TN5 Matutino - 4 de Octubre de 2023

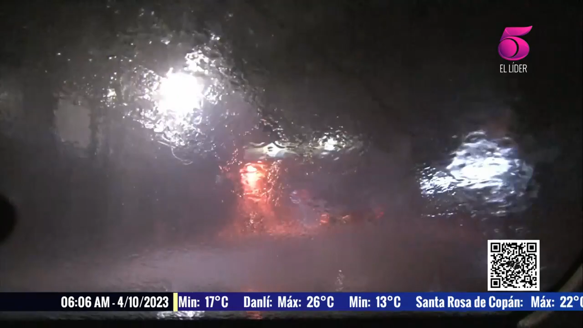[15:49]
Por segunda noche consecutiva, la capital amanece bajo lluvias intermitentes que cada vez saturan más los suelos,